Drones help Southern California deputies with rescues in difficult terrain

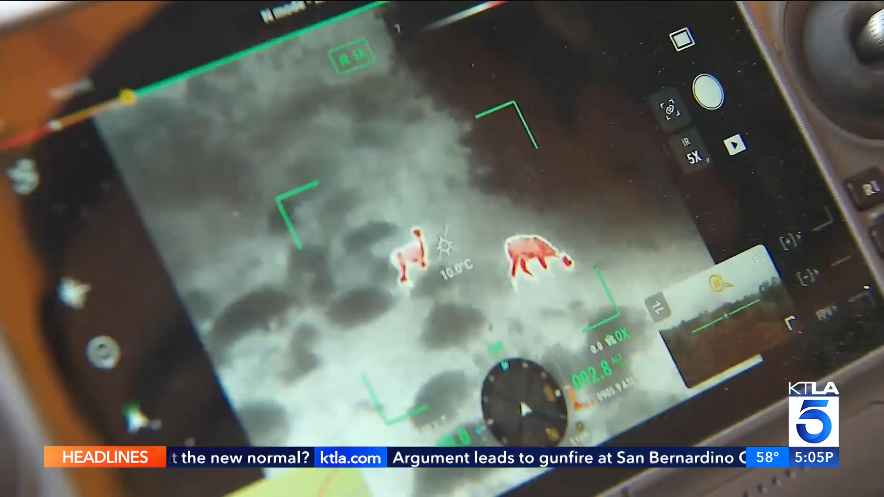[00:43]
Used earlier this week to rescue a 78-year-old man with dementia who had wandered away from his home, lost on the remote hills above Malibu.